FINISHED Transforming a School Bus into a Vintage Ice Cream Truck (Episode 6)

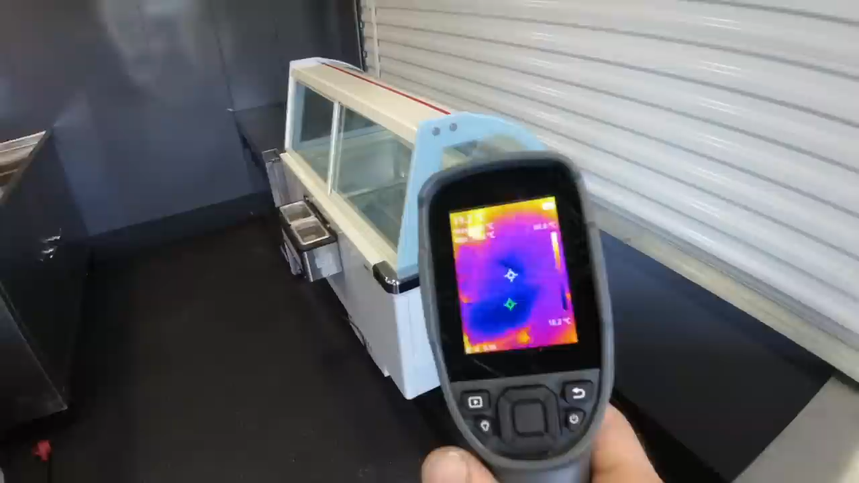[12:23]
just to see if all of the freezers are getting to temperature. And then I was looking, look at this.
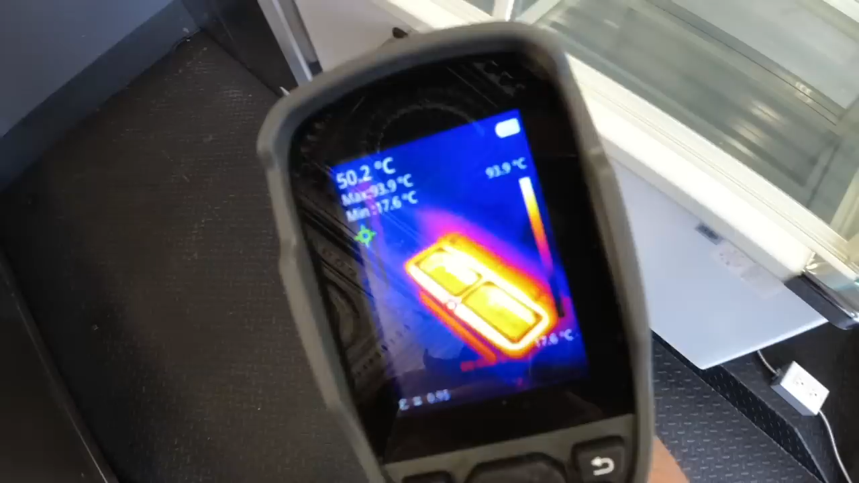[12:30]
On screen: spot 50.2°C, max 93.9°C, min 17.6°C, scale top 93.9°C, scale bottom 17.6°C
You can see how hot our little dipper heater is. And then I'm checking inside to make sure all the temperatures are nice and chilly,
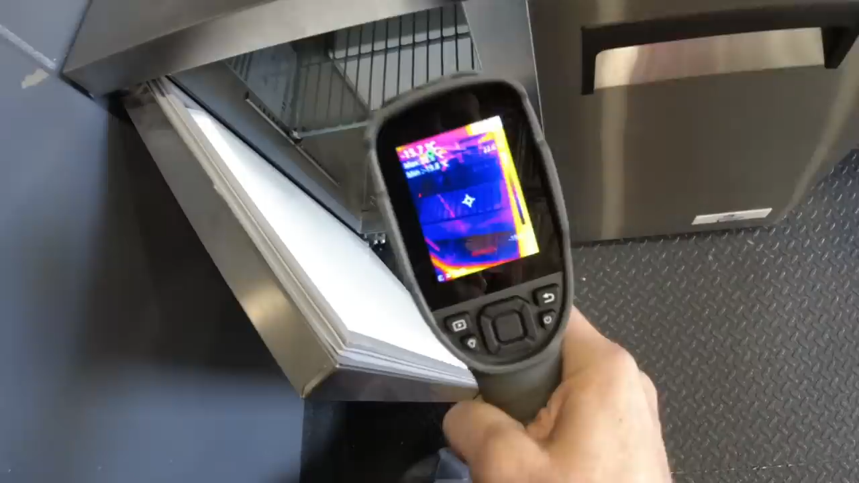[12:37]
exactly where everything should be. Check this out. A little echo flow.
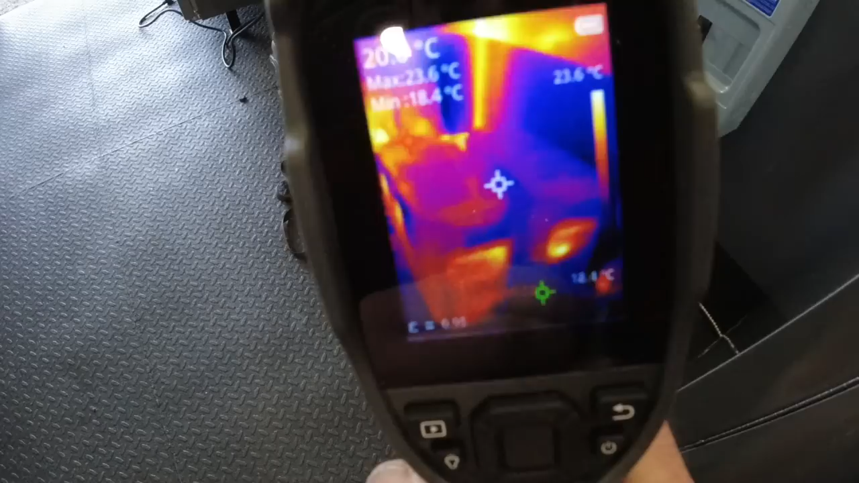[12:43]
On screen: max 23.6°C, min 18.4°C, scale top 23.6°C, scale bottom 18.4°C
You can see the heat that's generating. You can see where the heat is on the battery and then you can see more heat on the inverter and battery.